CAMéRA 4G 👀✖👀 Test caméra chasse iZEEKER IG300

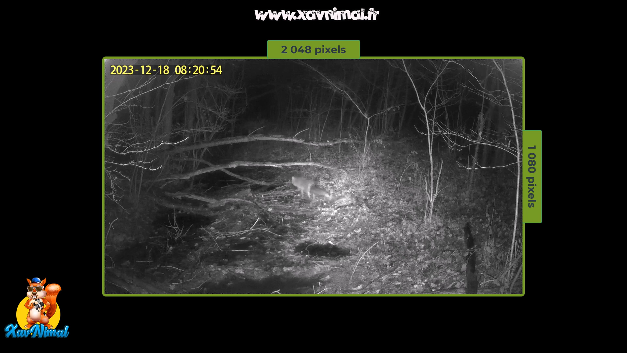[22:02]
Là, on n'en a plus qu'un, mais vous voyez que ça filme très bien. Et à chaque fois, j'ai été notifié et j'ai pu regarder en direct le renard ou même les sanguinés.